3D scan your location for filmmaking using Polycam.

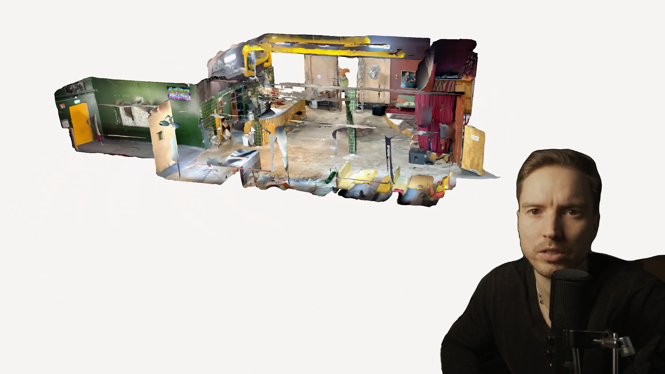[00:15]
Recently I went on a location scout and instead of just taking wide-angle shots I stopped and did a 3D scan using my phone and the Polycam app.
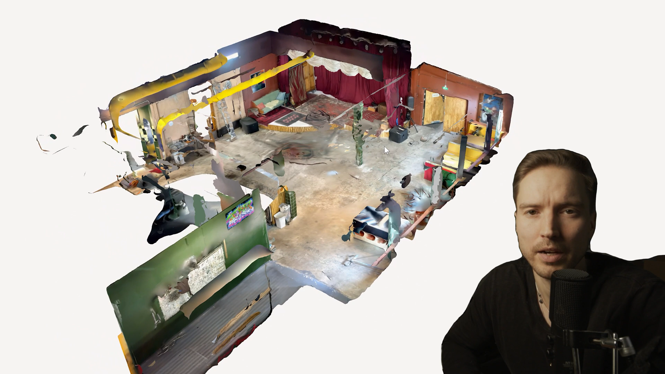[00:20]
Later I imported this into CineTracer. Unreal Engine also works.
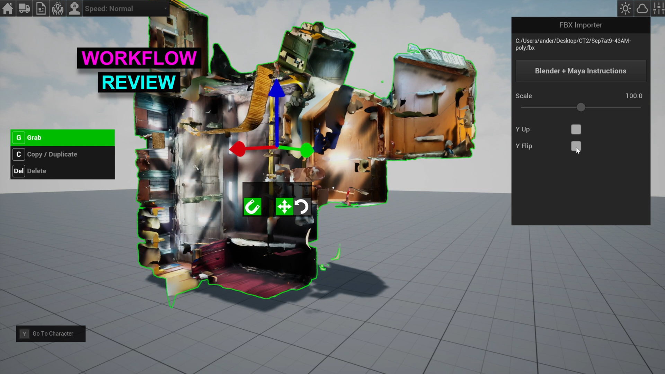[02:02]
Finally open up the software of choice and import the FBX file. Boom!